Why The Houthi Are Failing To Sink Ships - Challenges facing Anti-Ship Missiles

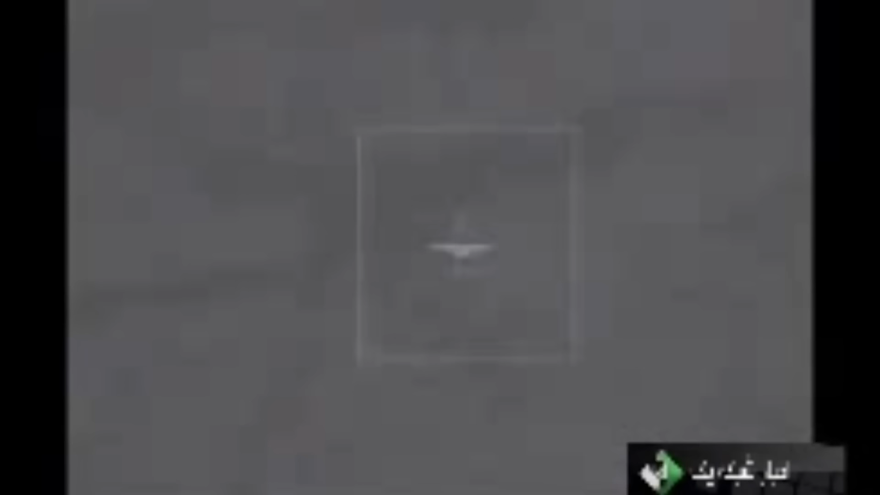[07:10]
they are mostly either infrared or electro-optical guided in their terminal phase,